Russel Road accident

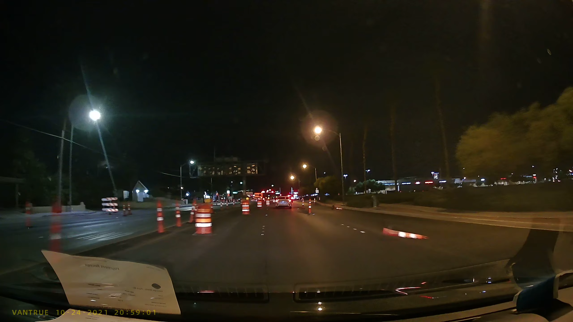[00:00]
Look at the other car. It's right. It stays right. Oh! It stays right in here. Damn. What the hell was that? Ugh. It's a hole. Yeah, welcome to Russel Road.